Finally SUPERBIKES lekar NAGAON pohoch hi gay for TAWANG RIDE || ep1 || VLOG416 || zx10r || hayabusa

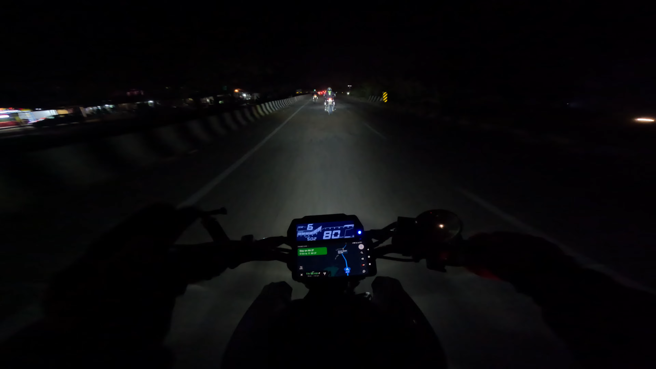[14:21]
I have put Nogauts here. I have put Nogauts here. We are going to go to Nogauts. Here is 98 kilometers. One hour and 55 minutes. Time is almost 6. So, we are going to go to Nogauts until Nogauts. Let's go to Nogauts. Let's go to Nogauts. How much is it?
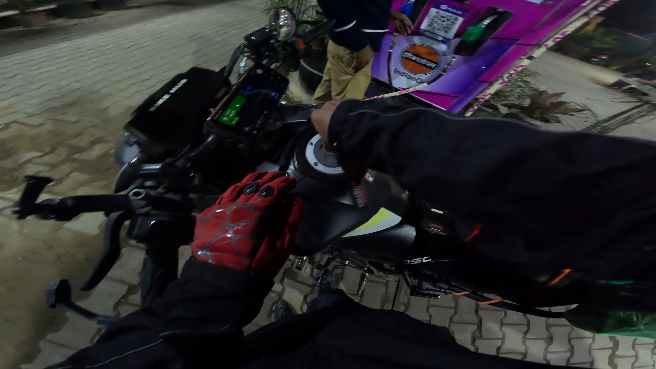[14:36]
7.16. Today we have been driving 321 kilometers. The fuel consumption is 7 liters.
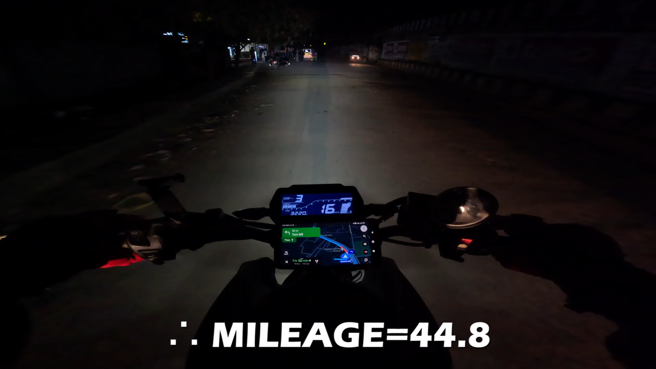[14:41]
By that, you can calculate the mileage. I will tell you. I have to get a good mileage. Let's go to Nogauts. The boys finally reached Nogauts.
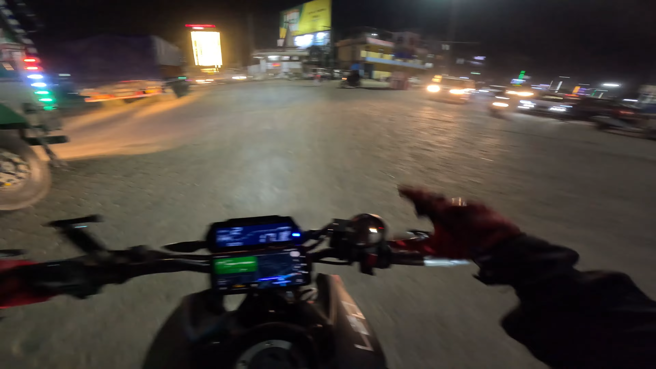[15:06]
Here we have to take a right turn as per the map. Our hotel is showing 2.4 kilometers here.